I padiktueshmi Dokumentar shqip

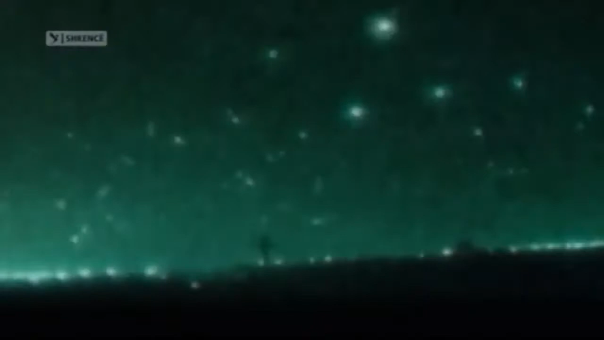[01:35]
Janar 1991, ekran e televizive në mbarbotën,
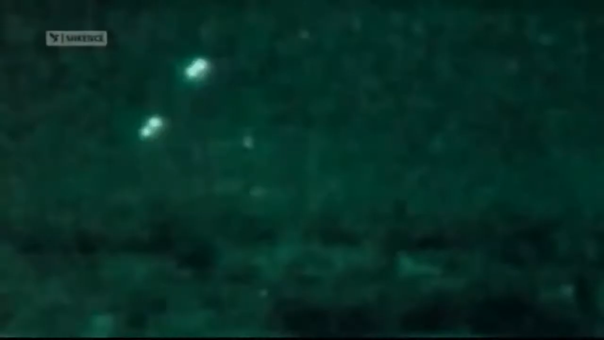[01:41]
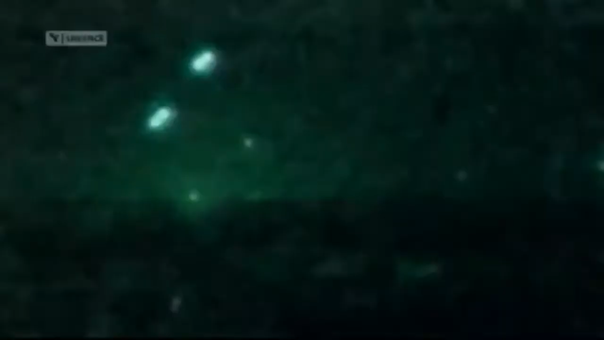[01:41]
shfajqin dritat i shile në qiljin e natës mbi Bagdad.
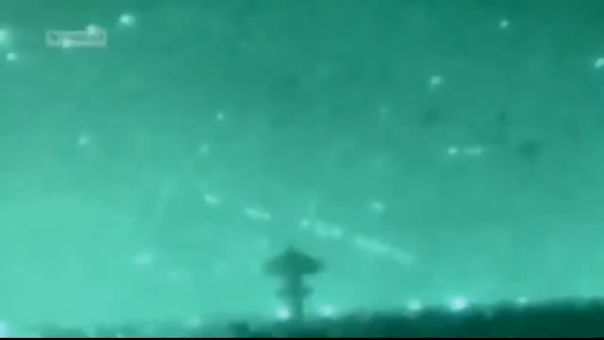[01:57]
Mira plumbë e gjurmuës fëqëlejnë në qiljin e erët në kërkim të objektivit.
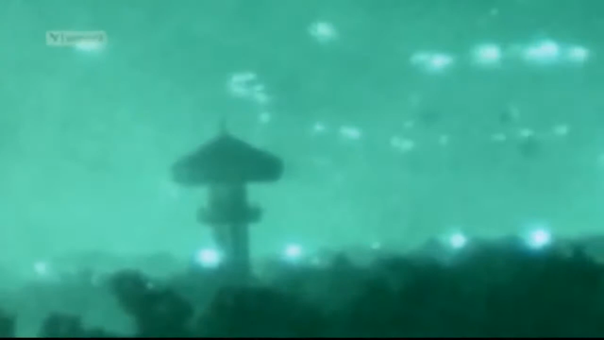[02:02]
Ishte një stuhie këriuar nga njeriu.
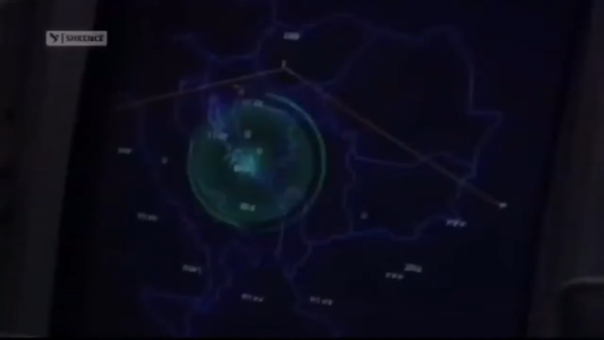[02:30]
Radarët nuk ju pareqesin asgja. Irakjanët po përbalën me një nga armët më të mrekulushme të shogjeris moderne.
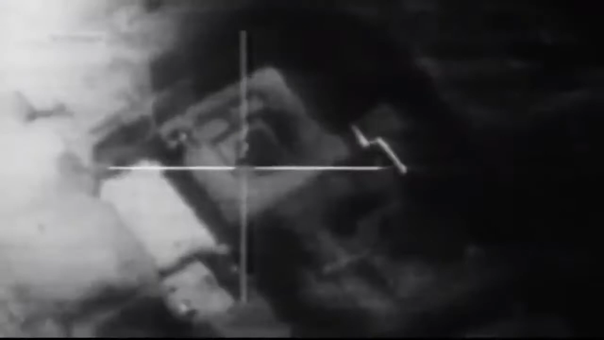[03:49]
Një bombë inteligente godili ashenësori në shtabit të përgjithshmë të forcave aerore në Bagdad.
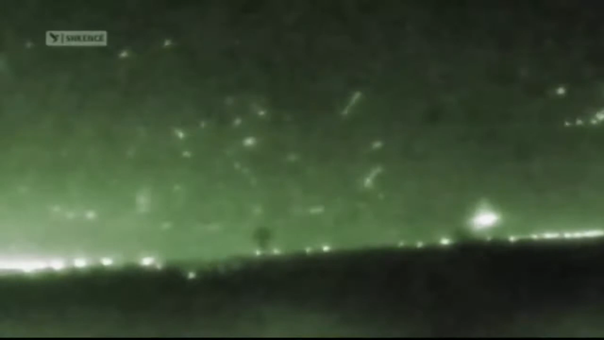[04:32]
nuk mund të frontën në një mbrojtjet madhe. Në atëko isha duke fluturuar drejt objektivit, po jafro esha një koridori me preda për mes të cilit duhet këlloja.
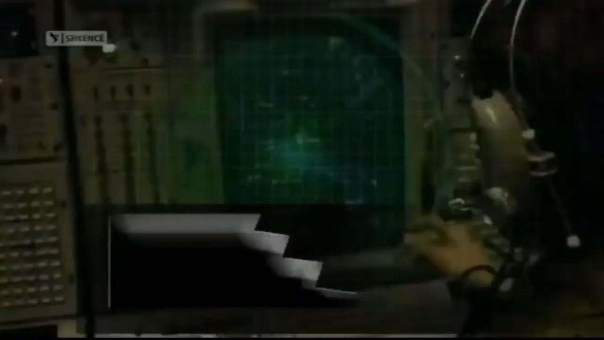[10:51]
Kjo quet gjurm në radar. Por mbiti gjitha sharben për të përsektuar vendodhjen.
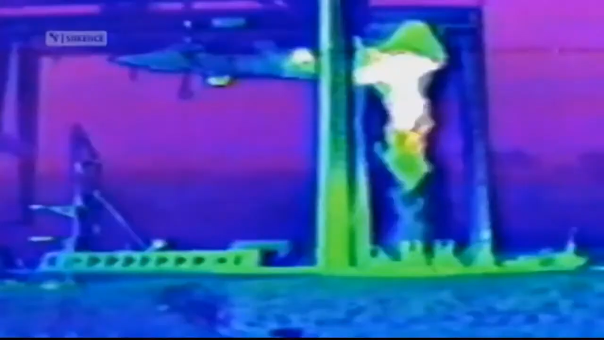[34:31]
Projektuesit avionit bënë disa regulime për të reduktuar e metimin e nëzektësis nga këta avion.